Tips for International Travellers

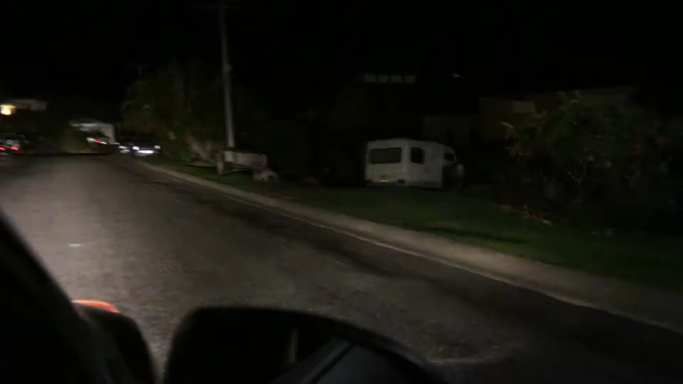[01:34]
Our wildlife is usually most active at dawn and dusk.
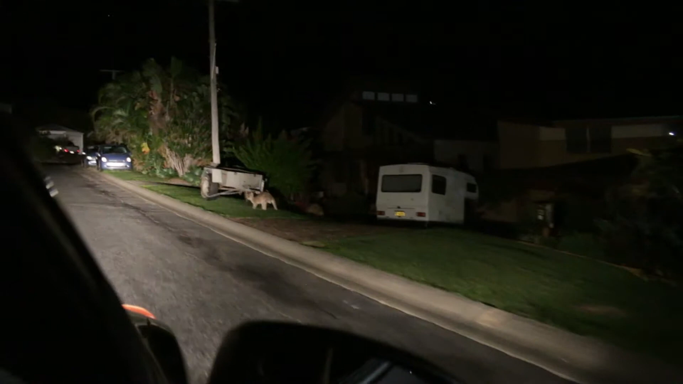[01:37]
It is not uncommon to see animals such as kangaroos, cattle and wombats on our major highways.
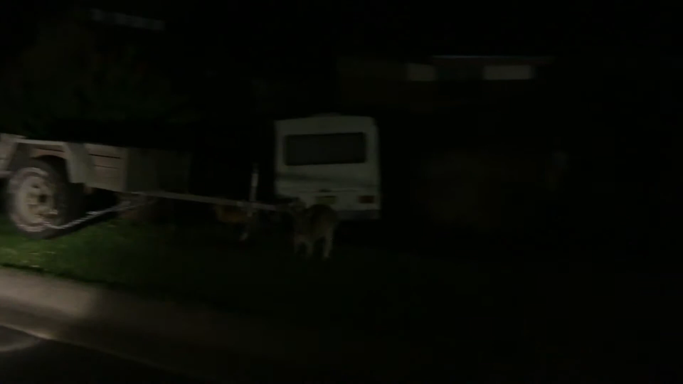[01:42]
We recommend you do not drive your motorhome at night and take care at dusk and dawn.